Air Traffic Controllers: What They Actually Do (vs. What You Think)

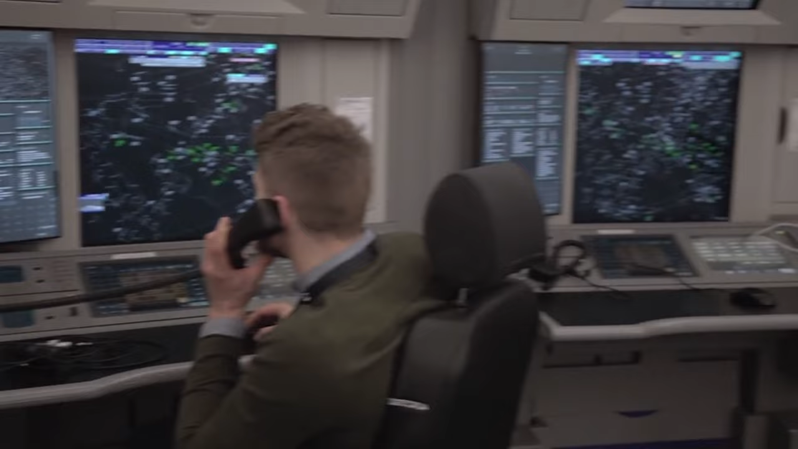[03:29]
climb or descend to different altitudes as the aircraft progresses along its planned route the pilot usually requests these altitude changes and the controller approves them based on traffic separation
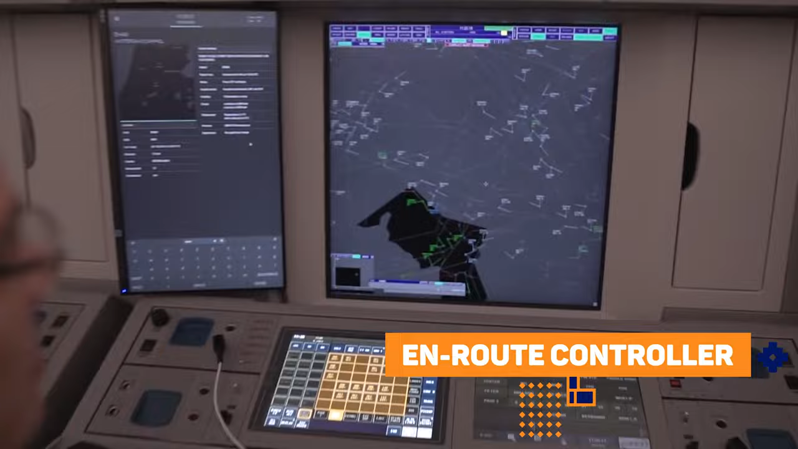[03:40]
requirements during the descent phase the en route controller transfers the aircraft to the approach controller
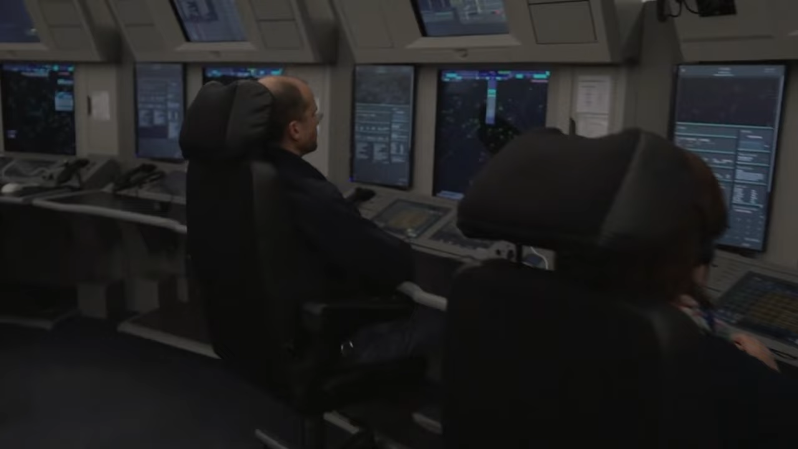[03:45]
responsible for guiding it to its destination airport the approach controller provides vectors
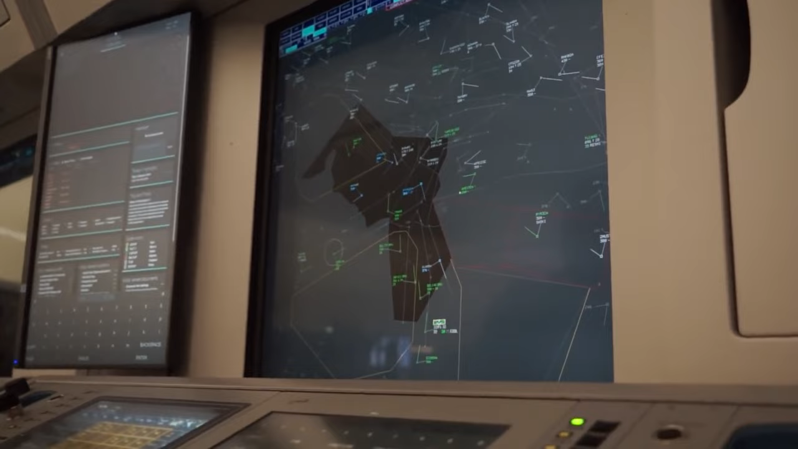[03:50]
heading instructions to align the aircraft with the instrument landing system ILS or
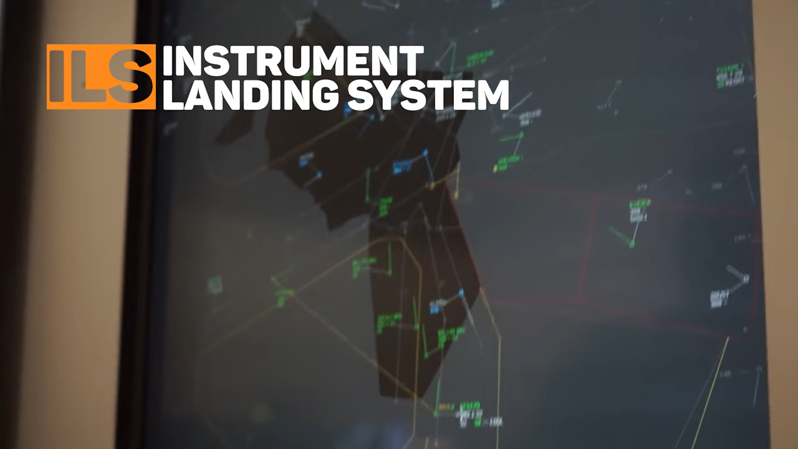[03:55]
other navigational aids for a safe landing when the aircraft is established on the final approach it
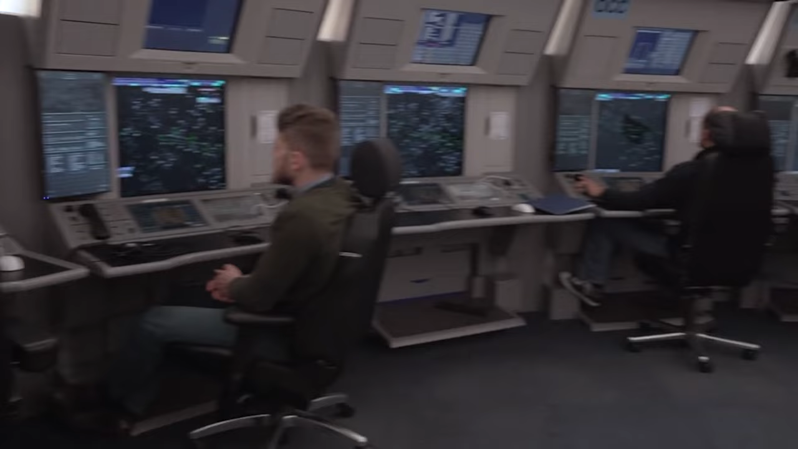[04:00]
contacts the tower controller at the destination airport the tower controller clears the aircraft to land